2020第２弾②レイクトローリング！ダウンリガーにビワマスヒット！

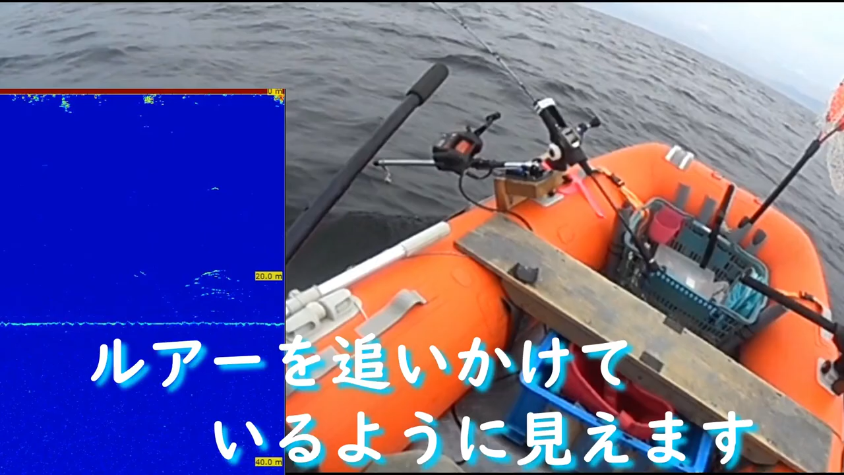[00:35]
追っかけたな今。みんな追いかけとるぞ。来た。